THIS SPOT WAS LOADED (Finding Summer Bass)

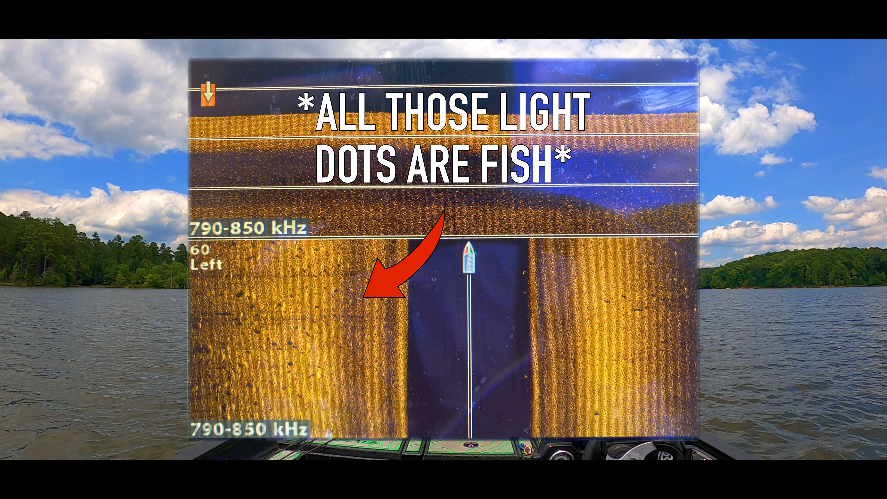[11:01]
saw before i cast it in here so we are gonna see if we can't get them out of here looks like they're loaded right here so hopefully